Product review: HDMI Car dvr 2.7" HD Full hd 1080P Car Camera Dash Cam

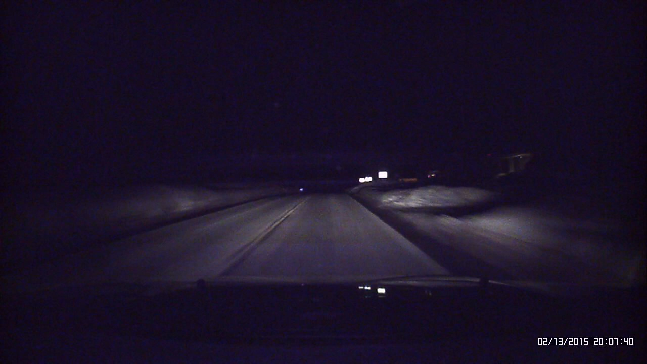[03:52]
The only thing that it's doing is lighting up my dashboard as well as reflecting on the back side of the windshield. So that particular feature doesn't do anything for this camera. Also as you can see darker colors during or the portions that are extremely dark in this camera here have a bluish slash purplish speckled color mixed in with them.